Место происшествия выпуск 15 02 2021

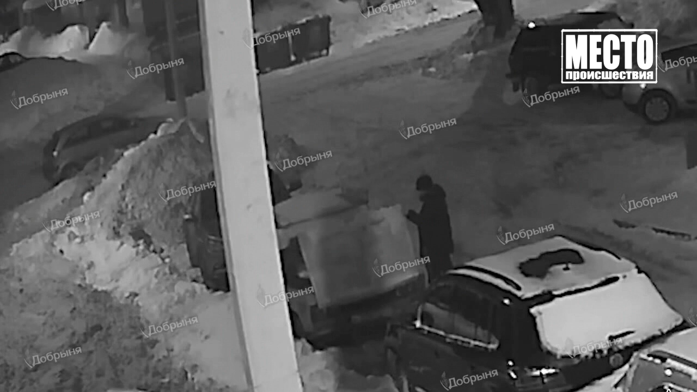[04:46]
На съемке видно, что сработала сигнализация, но преступников это не смутило. Они вскрыли капот и забрали прибор накопления энергии.
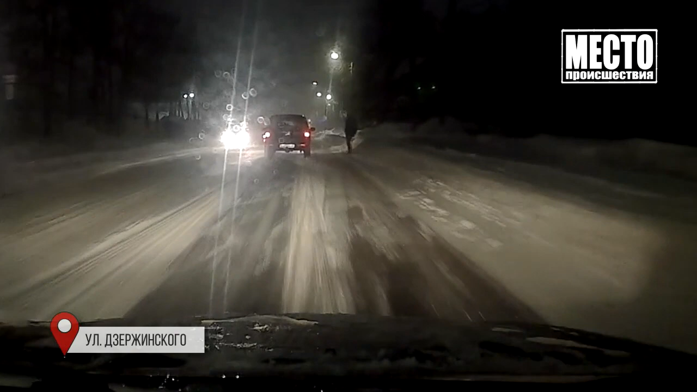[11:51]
Его качнуло, и он шагнул на проезжую часть. Дебил. Пошел на обгон вслепую водитель иномарки на загородной трассе.